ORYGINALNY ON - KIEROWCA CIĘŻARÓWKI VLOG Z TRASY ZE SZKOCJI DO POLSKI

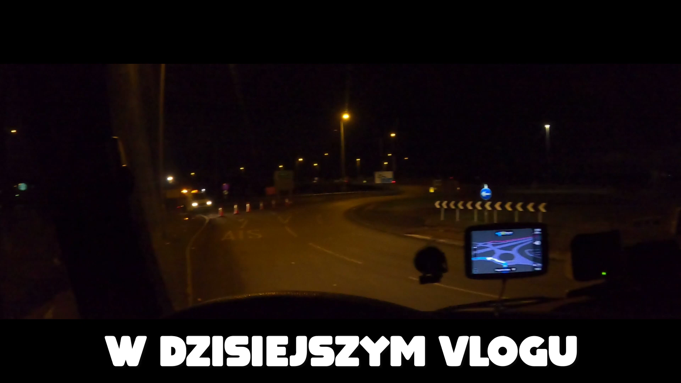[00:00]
Patrzcie to, dosłownie w tym momencie gość mi zamknął autostradę. A tu jak zwykle, słuchajcie, na tej dwunastce.
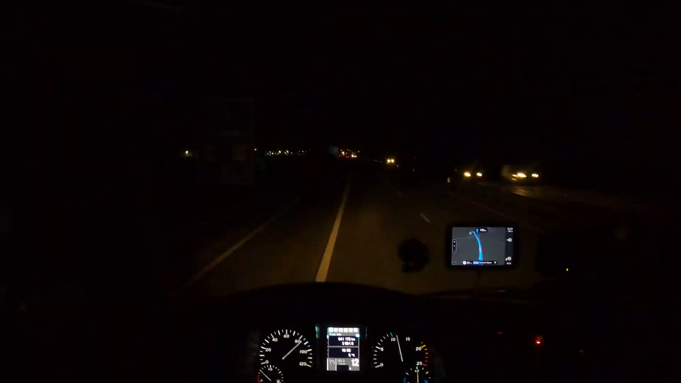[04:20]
Jak widzicie, trochę za oknem się aura zmieniła. No bo już trochę wyjechaliśmy, tak powiem. Słuchajcie, 1,1 km do parkingu. Właśnie czynimy to. 3 minuty na tacho. 3 minuty zostały na wjechanie i zaparkowanie. Zrobimy sobie, słuchajcie, pauzę 45 minut. I ciśniemy dalej. Musimy zdążyć na 9 godzin do portu Eurotunelu.
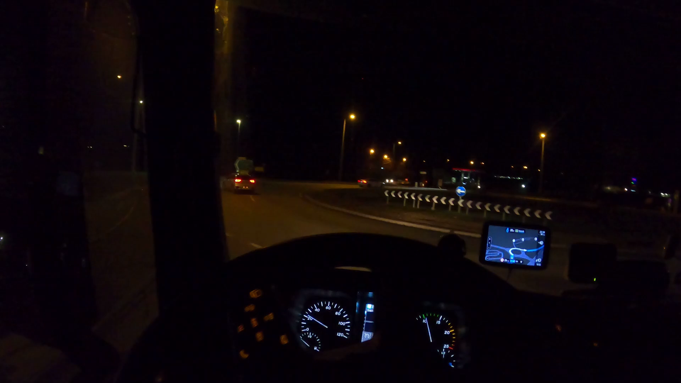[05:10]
Wykorzystam i tak dzisiaj czas na dyszkę, dlatego, że muszę zrobić odprawę. Znaczy badanie fitosanitarne. Czy jakoś tak, w tym SIVEP. Miejsce docelowe będzie po lewej stronie. O, tam jakimś ktoś ścigantem. GSX-er chyba. Ciemno jest, nie widzę, ale chyba GSX-er. Po lampie poznaję. O, słucham.
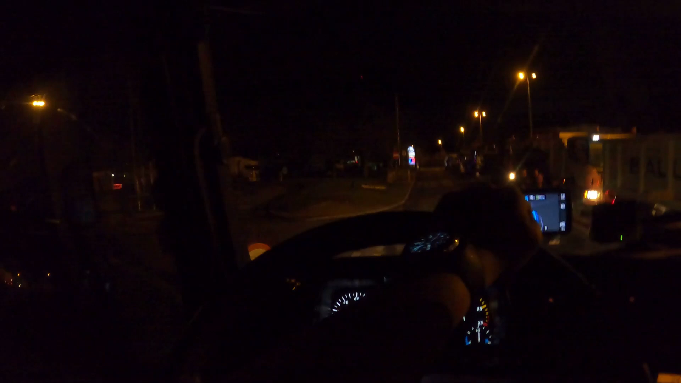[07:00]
Wolałbym dojść, nawet jeszcze zaoszczędzić trochę czasu. Tam przed portem będzie kawałek takiego wolniejszej jazdy, ale pociśniemy tam nocą, to wiecie. Zresztą co ja będę wam tłumaczył. Wiecie, jak to jest w Anglii. Wiecie, jak się jeździ. Nie ma co się opierniczać. Tu macie stację. Spoko, parking. Ostatnim razem, jak byliśmy w Anglii, to tutaj też wam nagrywałem.
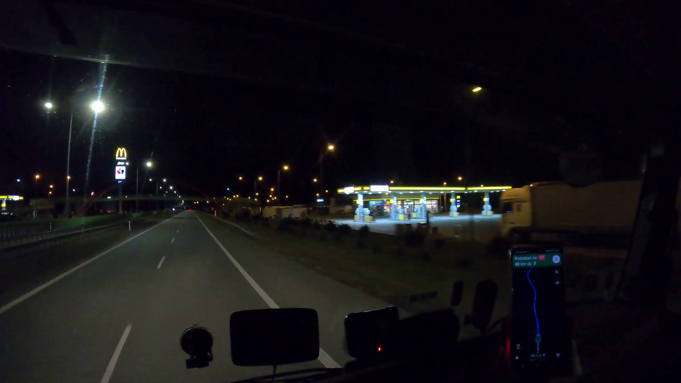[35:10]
Jest cały, widzę ten parking zawalony. Nie ma wolnych miejsc, nie ma wolnych rajek. To jest przejazd, to nie jest rajka. Chyba jedna wolna rajka była. No ale to jest i tak, wiecie, tam widziałem pozostawione za dupami i tak dalej. A ja mam tylko 53 minuty i 43 km na tacho do zrobienia.